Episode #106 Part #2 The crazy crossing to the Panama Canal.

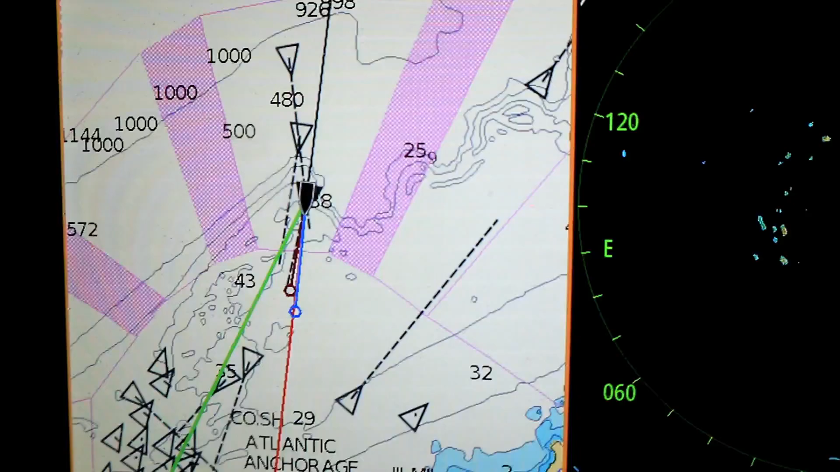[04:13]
There we are in the canal entrance zones. And boat time. We're an hour behind.
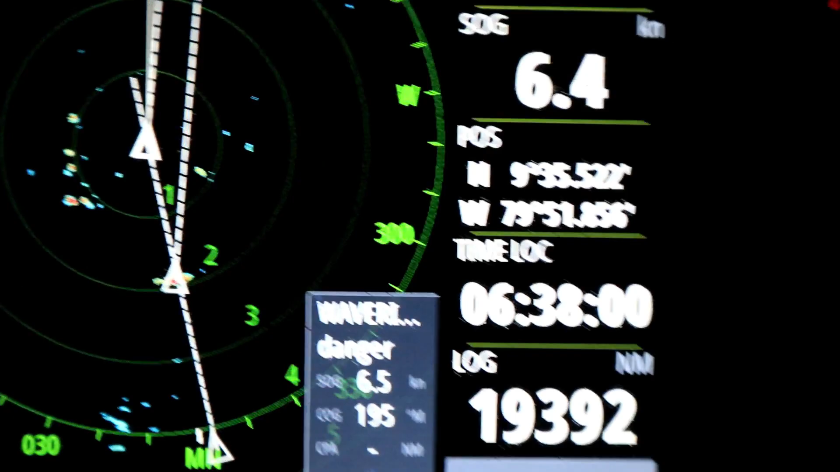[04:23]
That's boat time. And the ship's coming up right behind us.